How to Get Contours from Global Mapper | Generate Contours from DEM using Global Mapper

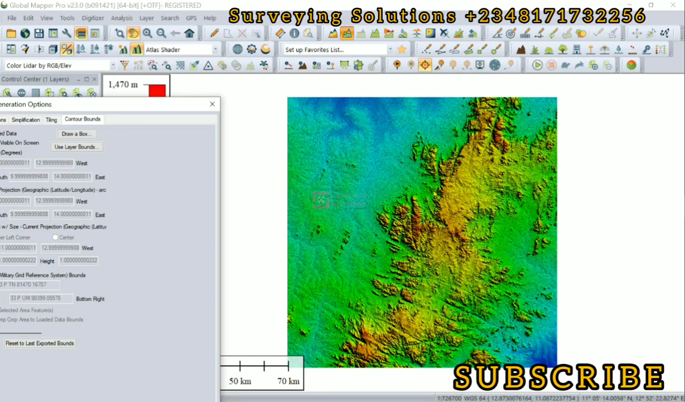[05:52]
within our digital elevation model we can use what these are contour bounds to either draw a box or maybe if we have a ship file we can define it as okay
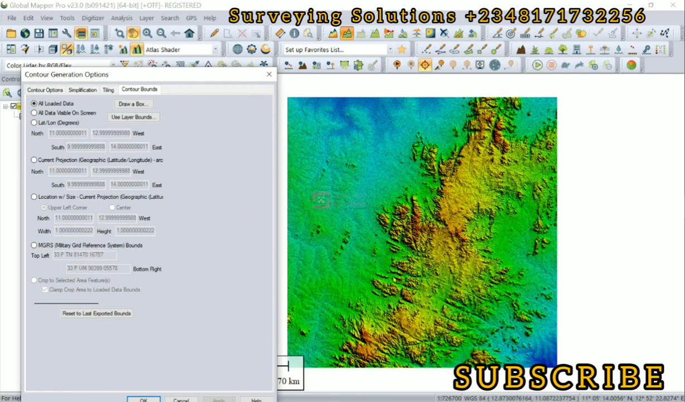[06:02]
we need what the contours that cover or that's it are bounds that the ship file bounds right good so that's another thing that then you have control about maybe you have control of